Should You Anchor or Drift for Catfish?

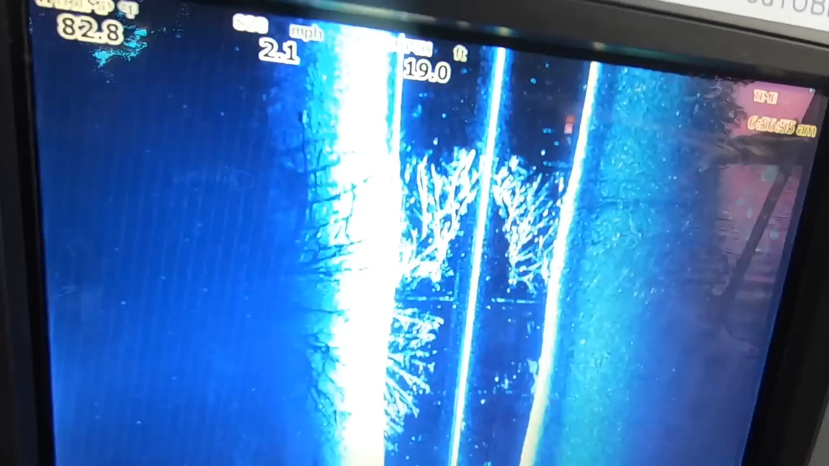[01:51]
On screen: speed 2.1 mph
I'm anchored up on some trees, these fallen trees there in the water. There's, they're kind of up on some shallow stuff. It's probably only six, seven, eight feet right in there.